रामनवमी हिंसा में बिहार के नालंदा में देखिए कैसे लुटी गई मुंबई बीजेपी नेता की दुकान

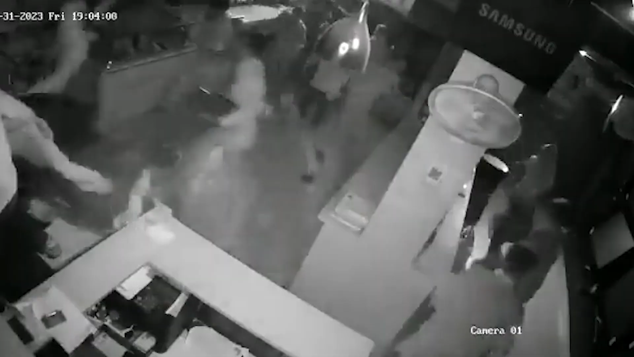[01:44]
दो एंगल का ये सीसीटीवी फुटेज है, हम दिखा रहे हैं आपको कि रामनवमी के मौके पर जो भी टकराव हुआ दो समाजों के बीच और जो हिंसा हुई, उस हिंसा के दौरान मुंबई के भाजपा नेता हैदर आजम,